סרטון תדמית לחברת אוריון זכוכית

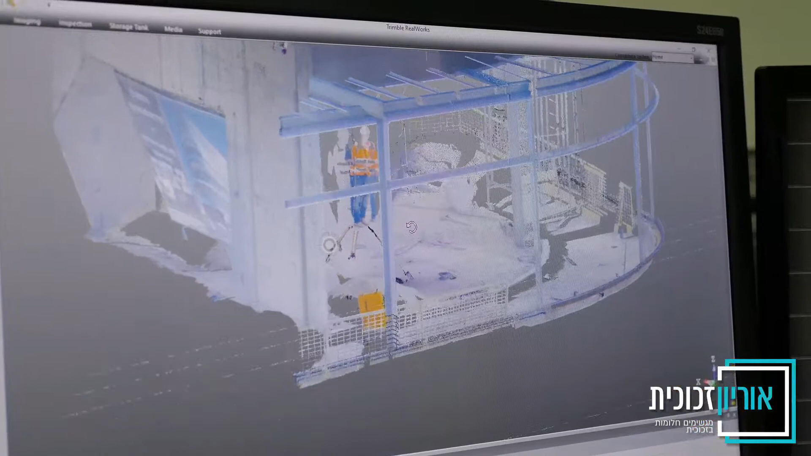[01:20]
צוותי התכנון מבצעים מדידות באמצעות סורקי לייזר, תוך יצירת הדמיות ממוחשבות,